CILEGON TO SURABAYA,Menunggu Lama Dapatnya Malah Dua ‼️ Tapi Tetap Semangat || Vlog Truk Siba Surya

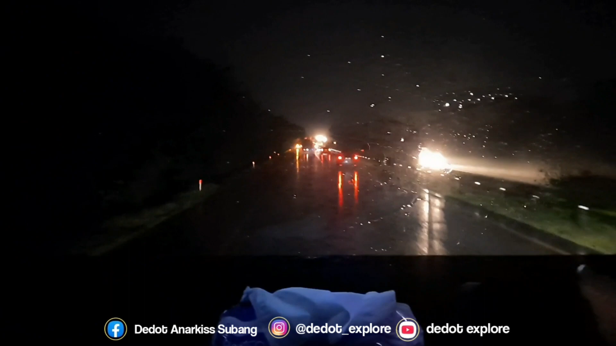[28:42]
Cepat nyampe garasi dan di servis mobilnya, guys. Sama benerin pintu, guys. Ngeri, ngeri. Memasuki gerbang tol Cikupa nih, guys.
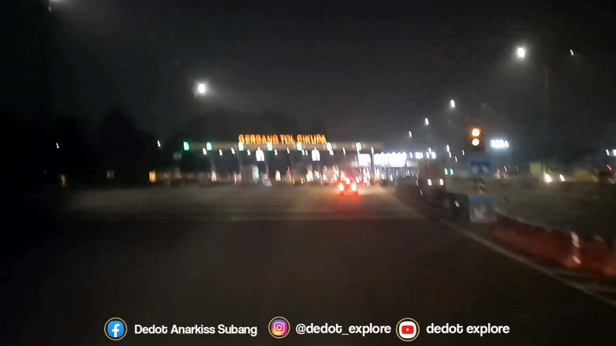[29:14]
Ngeri, bannya panas, muatannya berat, bannya pada tipis. Mudah-mudahan lancar, nggak macet, keluar sampai Cipali, biar cepet pulang.
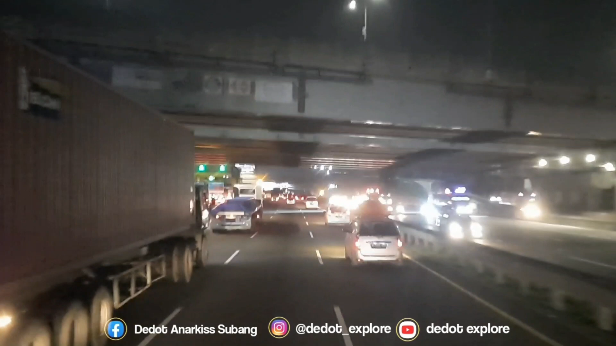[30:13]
Tiru, guys, karena nggak boleh, guys, jalur mobil truk harusnya di jalur 1 dan 2, nggak boleh jalur 3 apalagi 4, guys. Jangan ditiru.
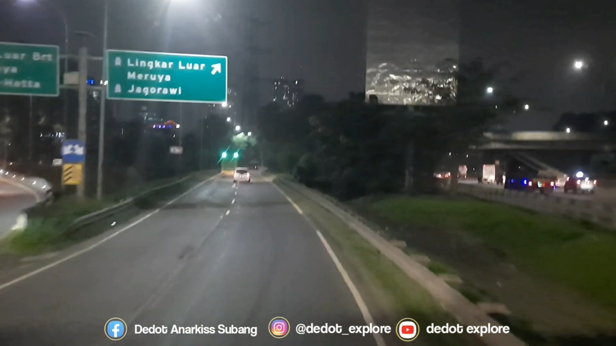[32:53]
loket ngademin ban dulu guys, dan nanti dilanjutkan oleh Mamas Eko sampai Subang.
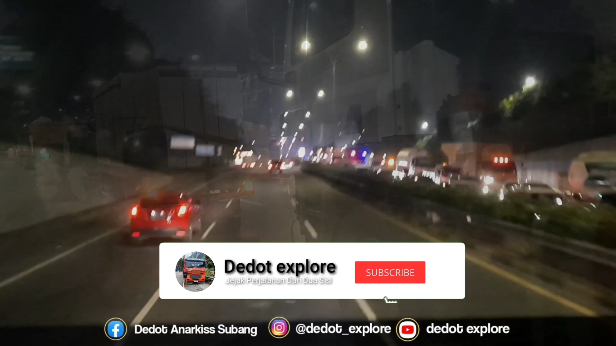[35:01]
Wow, mengerikan guys, yang dari arah Lebak Bulus Kampung Rambutan sampai Karang Tengah macet guys, macet total, macet. Dan Dedot dari arah Karang Tengah menuju Lebak Bulus Kampung Rambutan arah Bekasi, alhamdulillah nih ramai lancar.
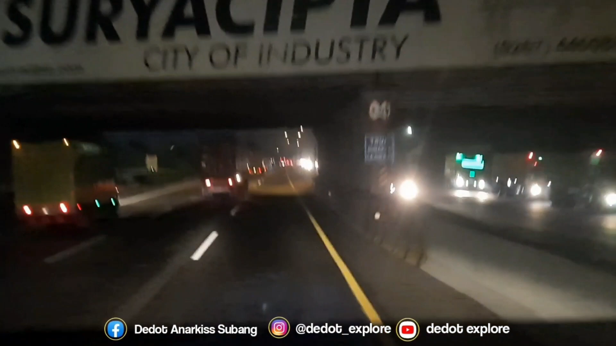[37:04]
Los dol, pokoknya los dol. Memasuki gerbang tol Cikampek Utama nih guys, setengah dua subuh. Banyak berhenti alias banyak istirahat, ngademin ban guys, nyari aman, aslinya mah masih greget, pengen cepet nyampe, cuman apalah daya guys, kita atur nafsu.